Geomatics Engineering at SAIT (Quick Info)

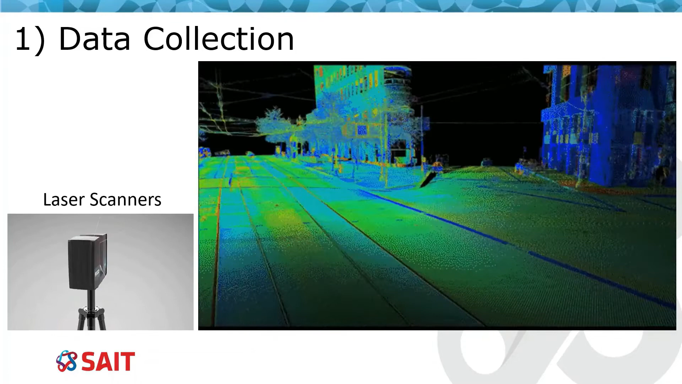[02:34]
teachers use but it spins very fast and collect millions of points in few seconds we also learn about planning for data collection by planes drones or